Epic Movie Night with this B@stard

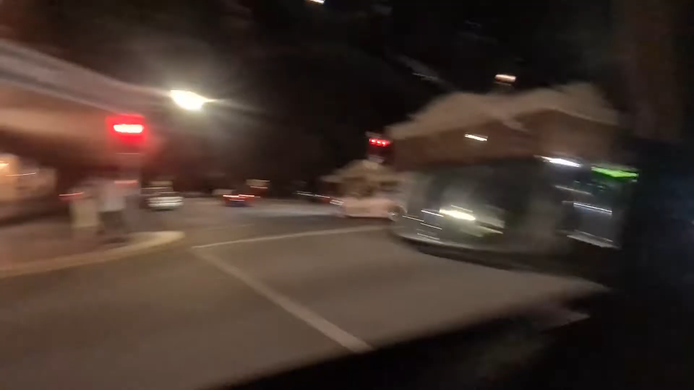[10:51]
Oh, it's so scary out there! Dame Street on a Saturday.